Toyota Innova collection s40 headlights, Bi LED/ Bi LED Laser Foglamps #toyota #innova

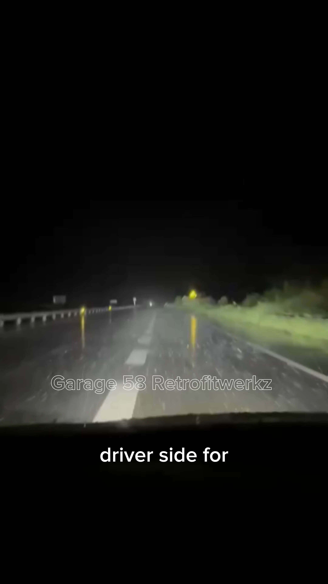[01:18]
Eto naman yung actual light output niya sa Cilex. Walang streetlights, wala din siyang kasabahing sasakyan.
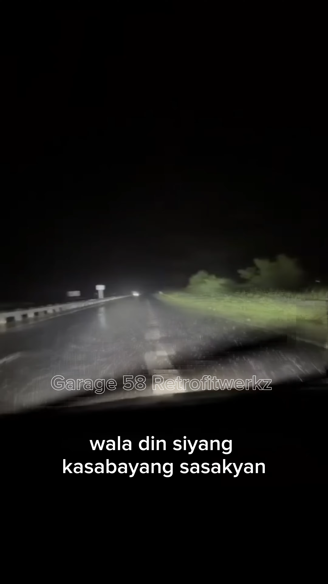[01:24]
Tanging siya lang nagpapailaw sa kalsada nung oras na yan. S40 by LED projectors at medyo light tint yung nasa windshield niya.